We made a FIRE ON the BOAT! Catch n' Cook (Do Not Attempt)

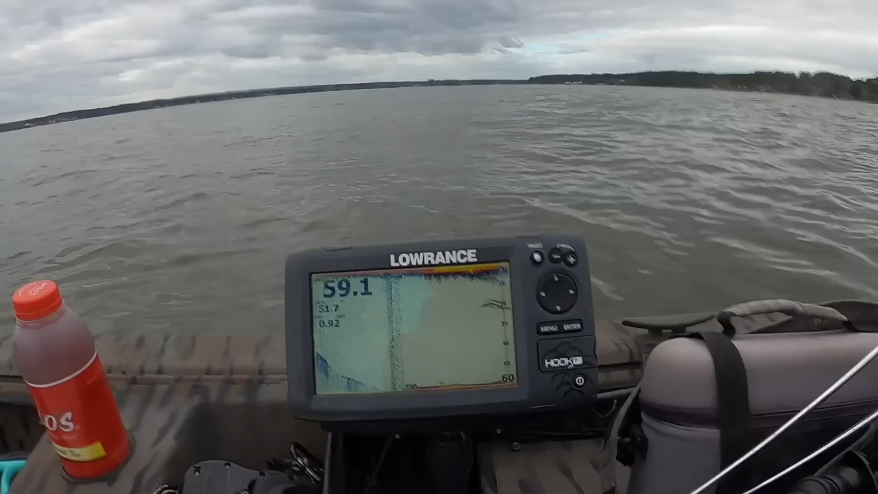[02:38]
look at that right there johnny i'm glad you brought that striper rod yeah look about 20 25 feet that striper that might be our white perch right down
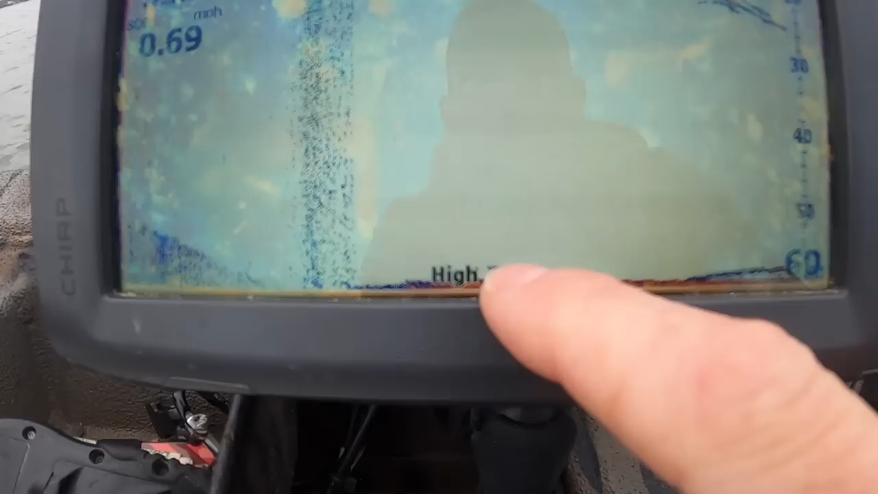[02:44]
On screen: speed 0.69 mph
there oh yep there's something else right down there dude let's get it i'm psyched now
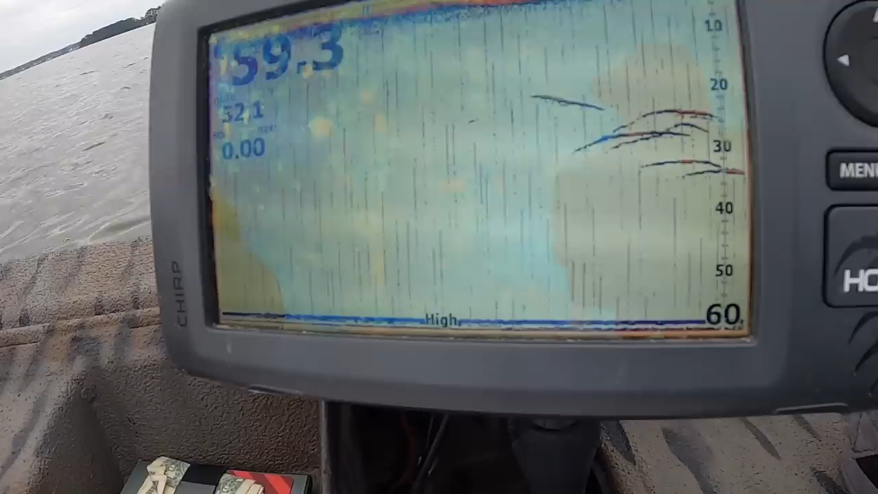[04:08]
oh dude look at that see guys look at this they're just there's a big old bunch of stuff hanging down there 20 30 feet well i just i don't know that's approach
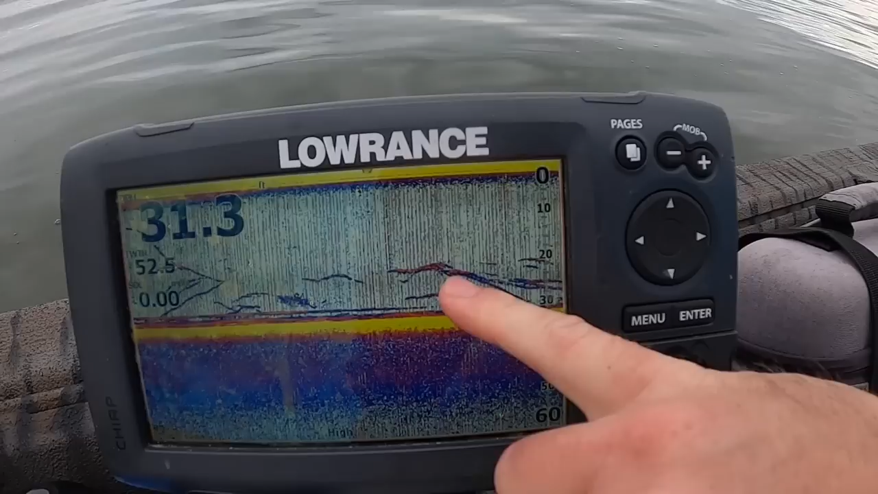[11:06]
about on this screen so look at that right there you guys see how it's all like streaking like that uh a guy told me he said they call that like uh spaghetti noodles when it looks
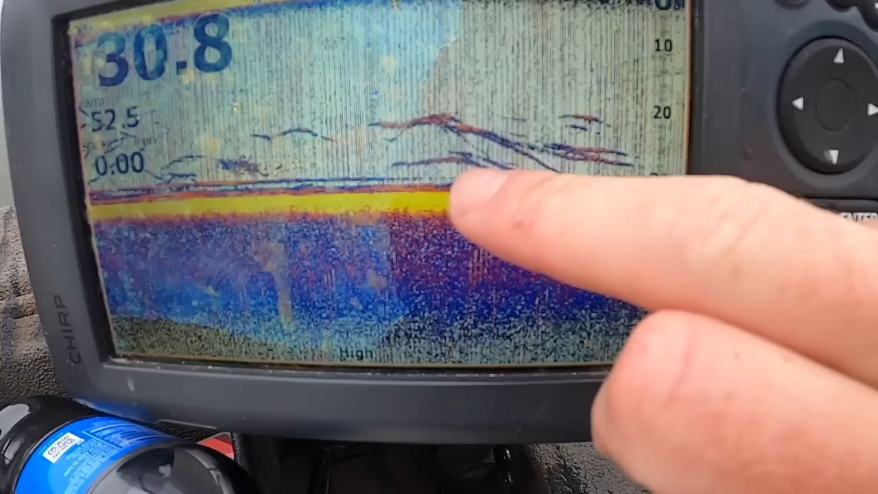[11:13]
like spaghetti noodles on your screen those are going to be your perch those are going to be your striper uh like
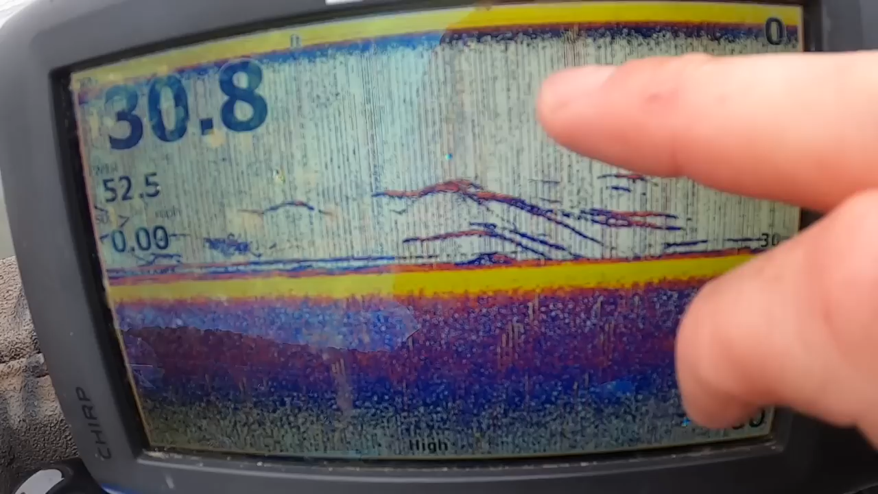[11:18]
big like almost uh like single arches
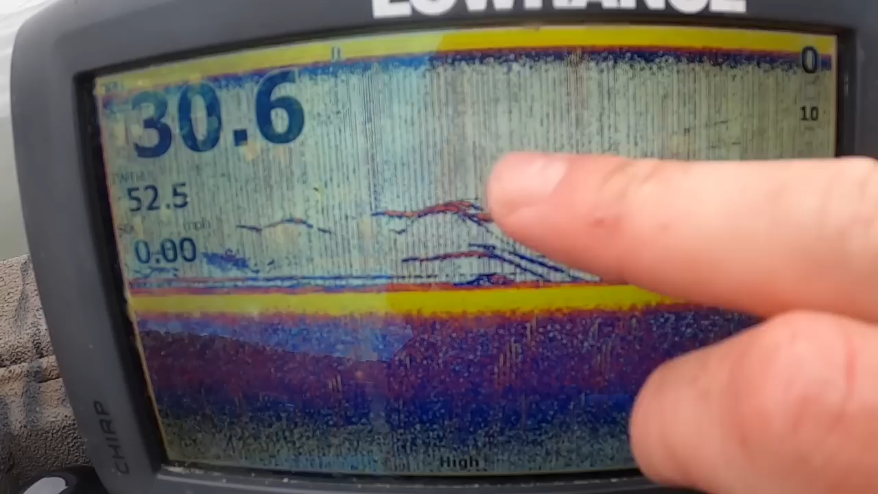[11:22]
a lot of times are like catfish because the catfish will suspend they'll suspend
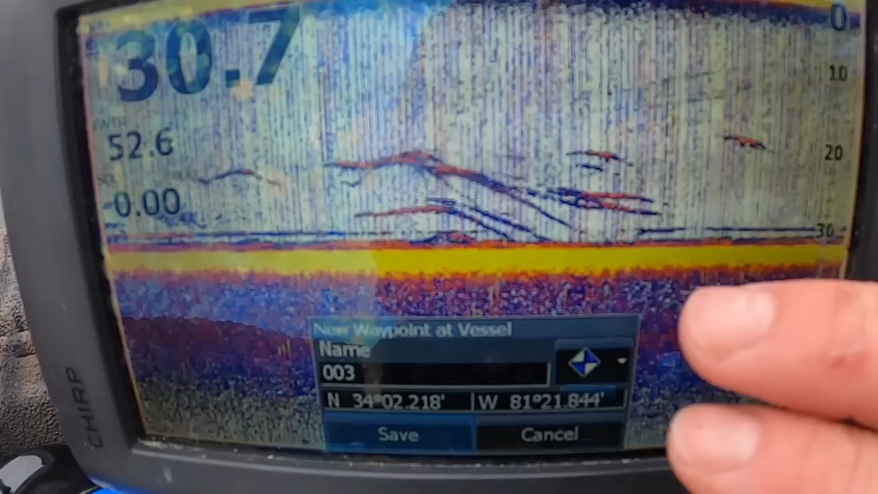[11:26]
five ten feet off the bottom like i said there's that spaghetti noodle look we're after and there are plenty of them in here